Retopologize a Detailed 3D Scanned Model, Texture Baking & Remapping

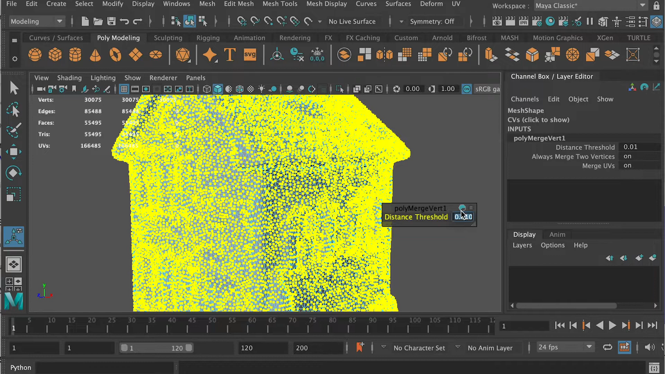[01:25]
However, you don't want each point to merge to the nearby points, so you can lower down the distance threshold.
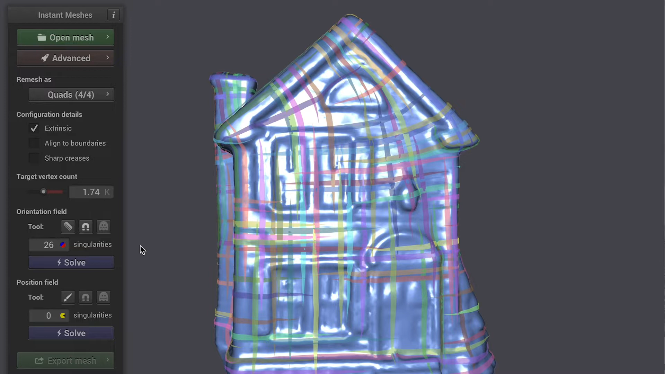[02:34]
If you don't like the layout, you can click on the ruler and draw a line of how you want the vertices to go.
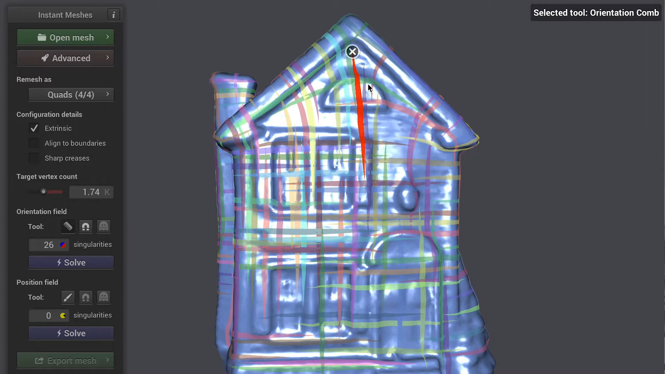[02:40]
And click on solve again, you're going to preview the wireframes.
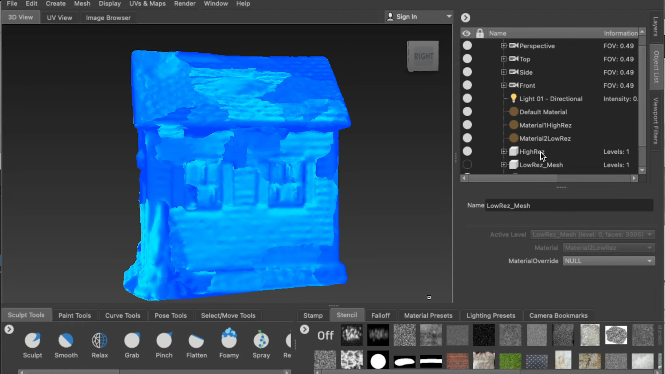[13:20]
If the mesh displays a weird blue color, you can simply right click,